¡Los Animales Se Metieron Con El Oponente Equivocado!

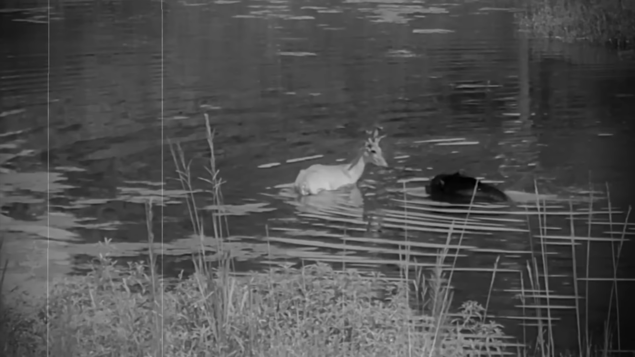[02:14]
Cuando el enorme depredador trató de abalanzarse sobre su presa,